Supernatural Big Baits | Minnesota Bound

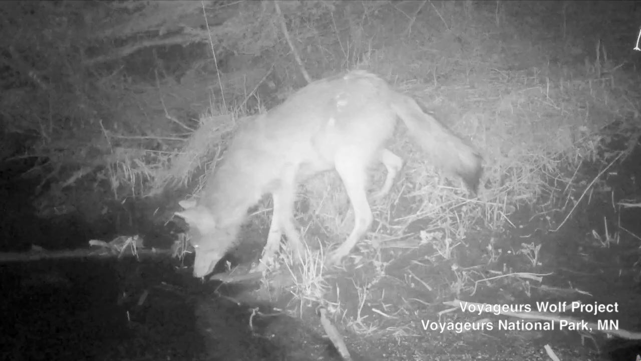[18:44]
Night vision cameras caught the wolves fishing. Yes, wolves fish. Wolves in the past have exhibited certain fishing behaviors, if you will, hunting these white suckers. Bump says wolves are known to fish for salmon, but not necessarily freshwater fish. It's known that fish were in their diets, but capturing that on video was really interesting.
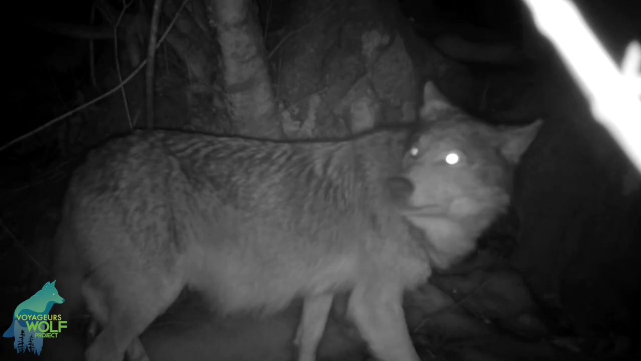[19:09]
The night videos range from fishing to taking care of pups.